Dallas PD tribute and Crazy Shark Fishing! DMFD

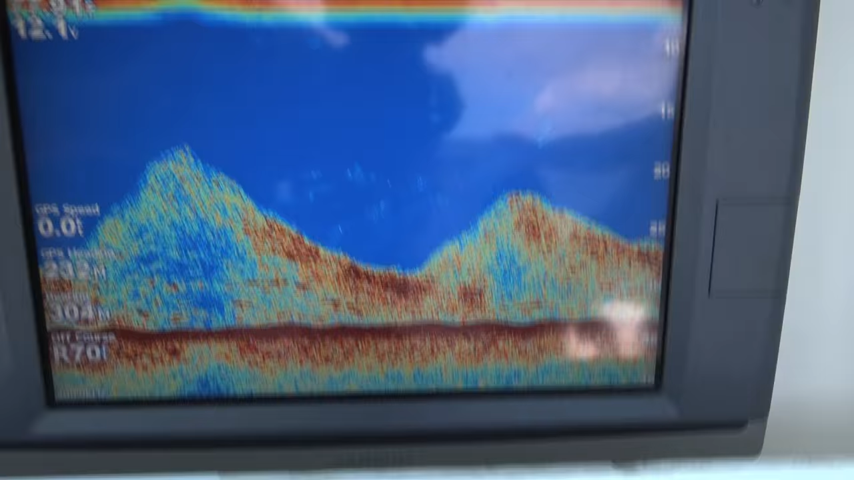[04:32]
Look at all that bait. That's unbelievable.
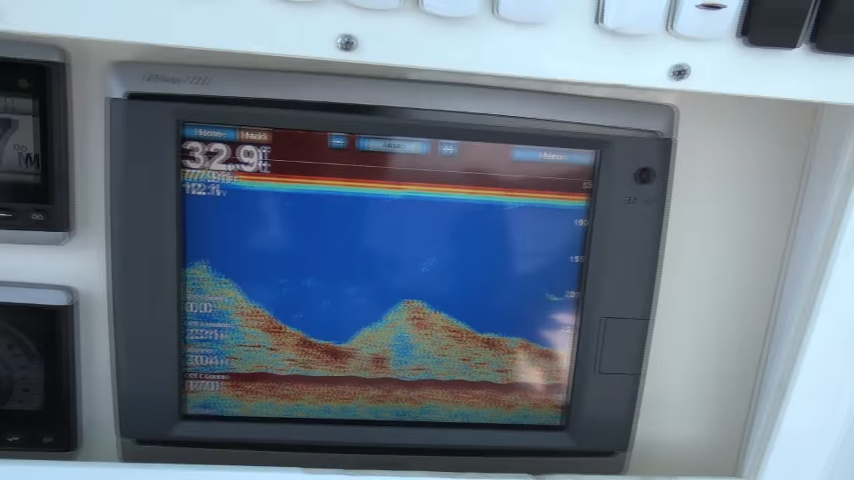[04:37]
And I very rarely do this, but see that GPS number right there?